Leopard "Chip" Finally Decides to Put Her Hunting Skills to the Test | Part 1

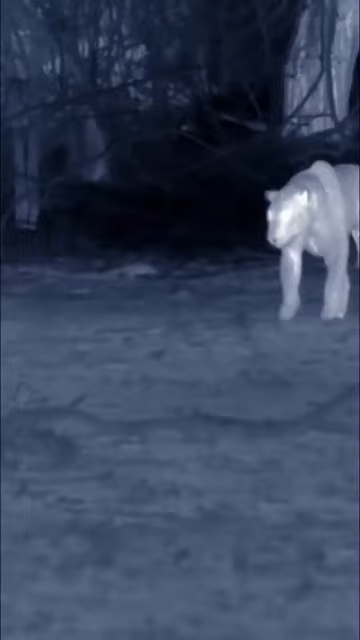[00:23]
The diminutive mother rattles her razor-sharp quills to warn Chip away.
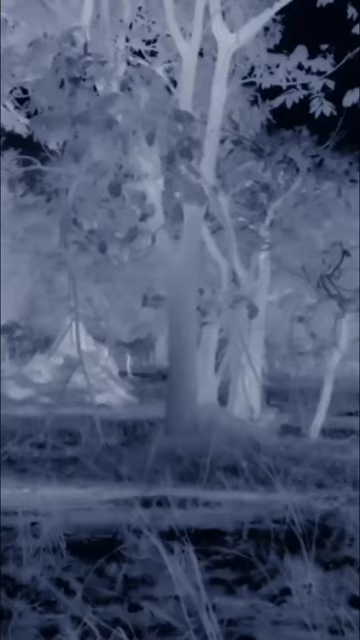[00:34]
It's not worth the gamble.
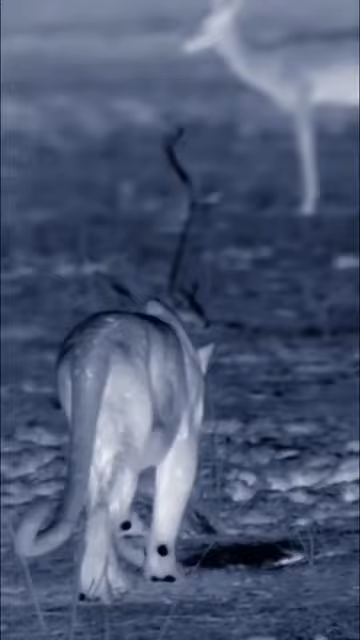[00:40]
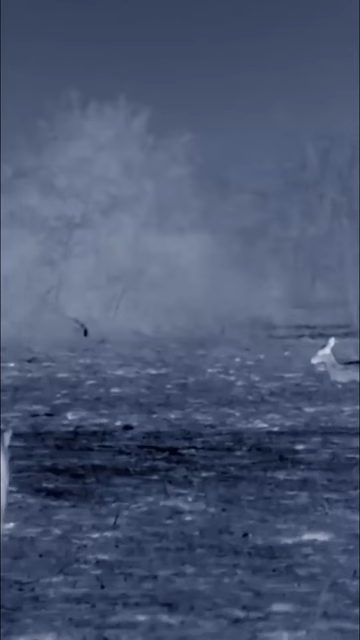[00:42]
But Puku, resting in an open area, perfect.